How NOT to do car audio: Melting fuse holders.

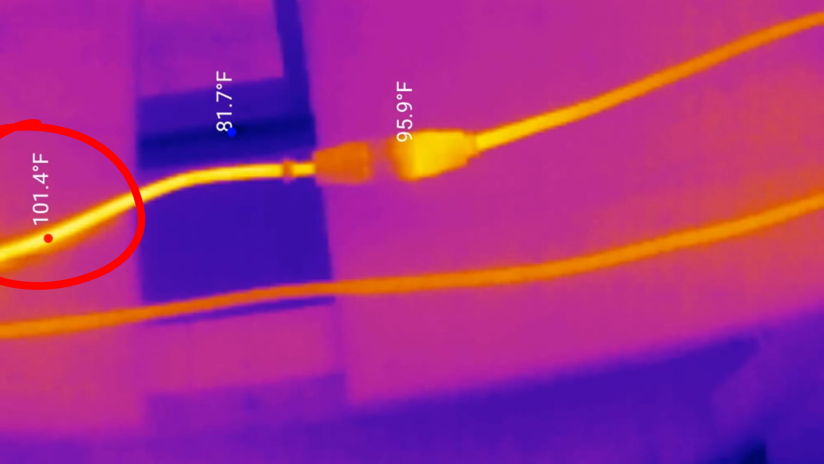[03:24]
It's already up to 100 degrees Fahrenheit and climbing. And on the fuse holder, the side with the bad connection is up in the 90s and climbing.
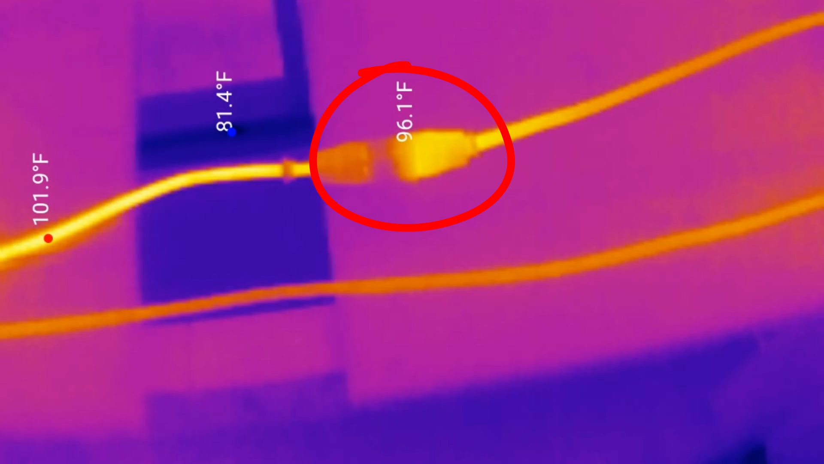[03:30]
On screen: max 101.9°F, min 81.4°F
We're getting about 275 watts. I've dynoed this amp before.
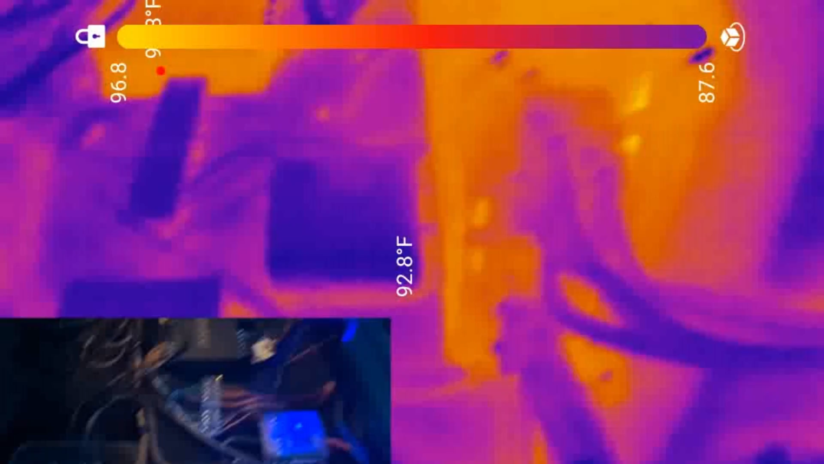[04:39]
On screen: spot 92.8°F
but it's also sitting in full sunlight. The fuse blocks are not even the slightest bit warm.
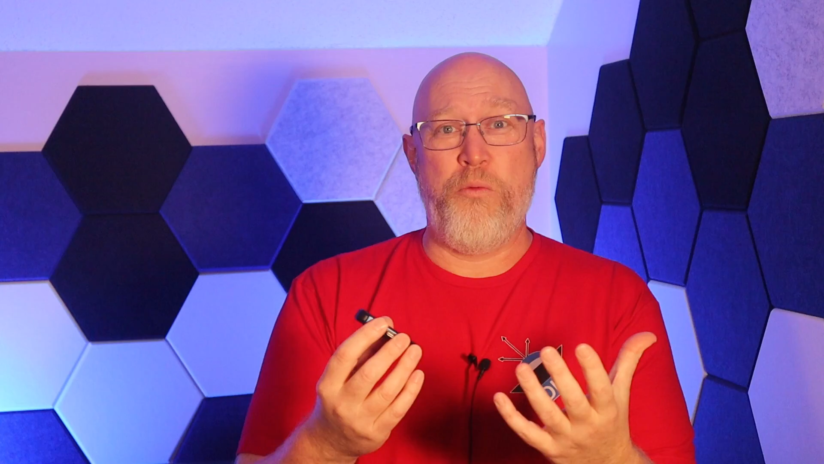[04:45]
And here is the fuse from my back battery going to the amplifiers and it is cool as a cucumber.
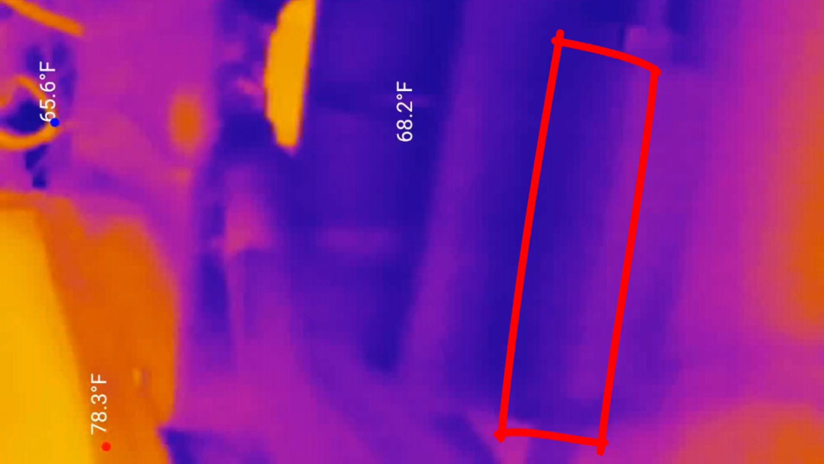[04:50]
On screen: spot 68.2°F, max 78.3°F, min 65.6°F
Under the hood, we have a different story.
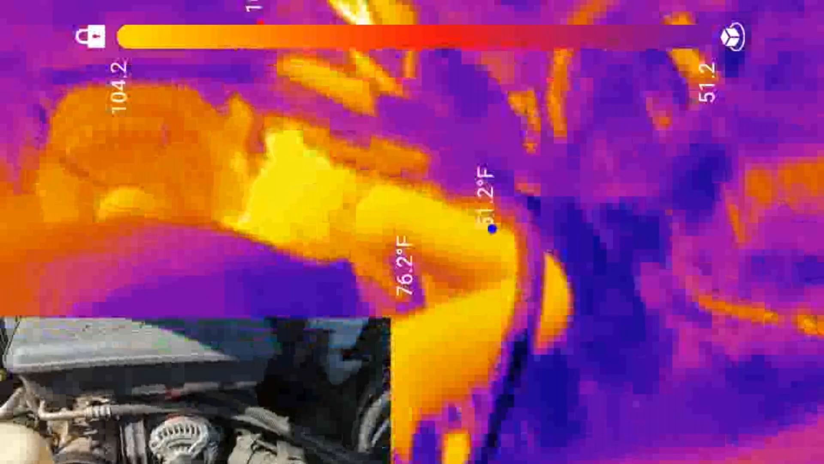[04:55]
As you can imagine, the engine is putting out a lot of heat, so it's a little bit harder to look for a loose connection.
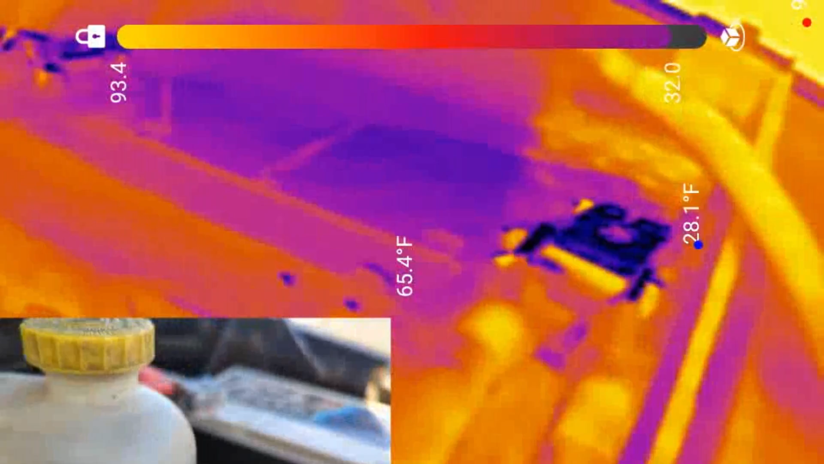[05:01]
Everything around the battery appears to be glowing hot, but that's just because of the heat coming off of the engine. And really things aren't terribly hot in this shot here. The peak temperature is about 85 degrees and none
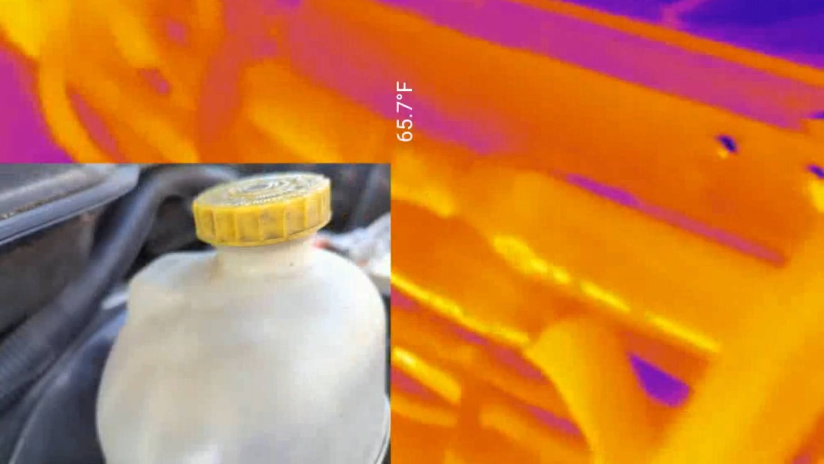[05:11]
On screen: spot 65.7°F
of the connections really seem to be standing out as hotter than the rest. I've only got one complaint about this style thermal camera. With the thermal camera connected, the lens for the thermal camera is on the opposite end of the cell phone.
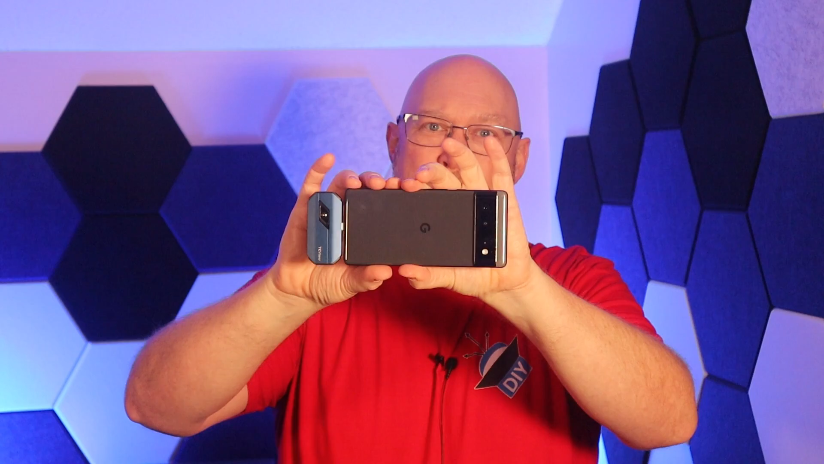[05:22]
And so that really makes it hard for me to get up close and point the two cameras at the exact same thing.
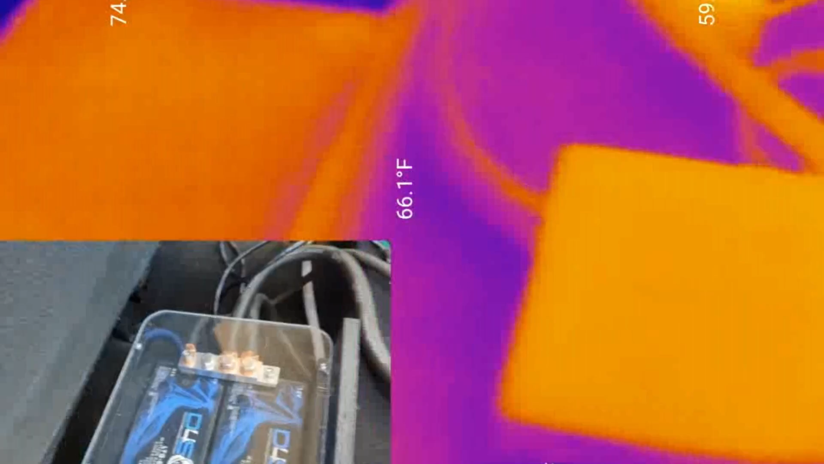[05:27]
On screen: spot 66.1°F
But if you're not trying to film this for a YouTube video, it's a great diagnostic tool.
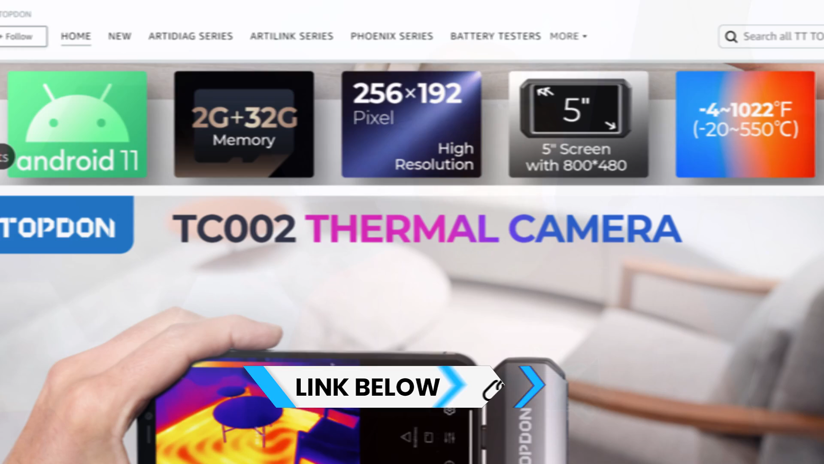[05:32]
And I recommend that you pick one up if you can. I'll be sure to give you a link to it down in the video description. All right, back to the fun part. Let's see how our fuse holder is holding up.
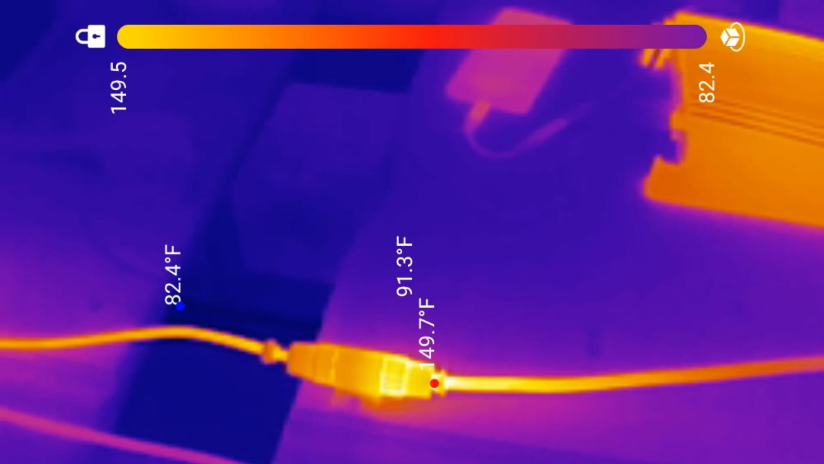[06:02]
On screen: max 149.7°F, min 82.4°F
So I've not been monitoring the thermal camera. So I don't know how hot it got while I was awake.